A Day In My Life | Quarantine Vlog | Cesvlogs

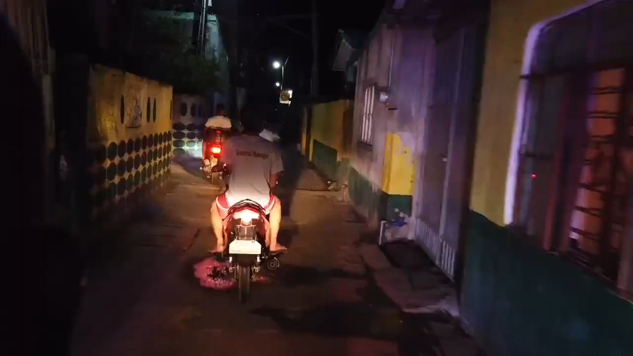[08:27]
Wala ng tao sa ating kalsada.
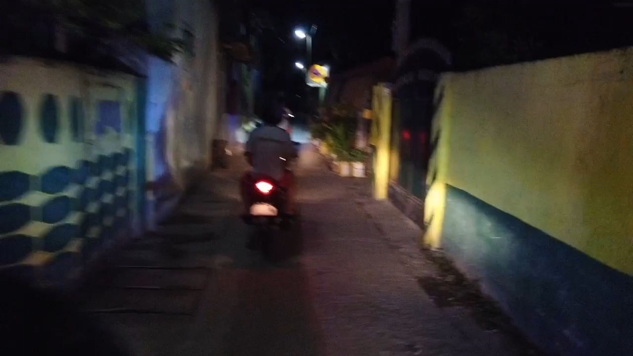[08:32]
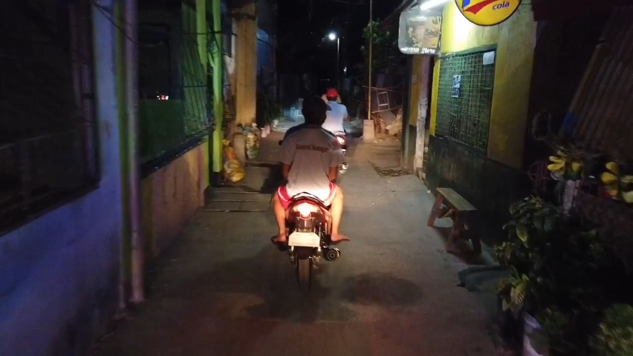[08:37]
Nakikisa po ang ating mamamayan ng barangay Tuktukan. Tindahan bukas.
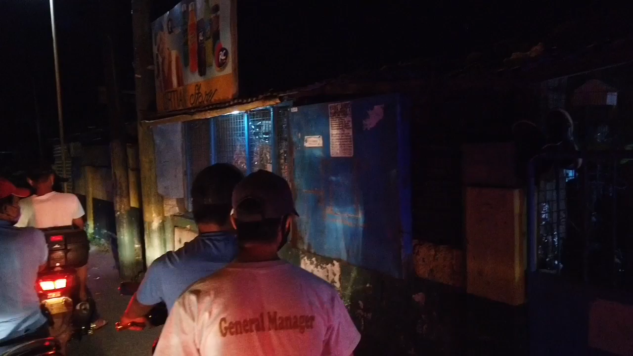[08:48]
Yung tinitindahan pa na bukas, kailangan na sila magsara. Ayan.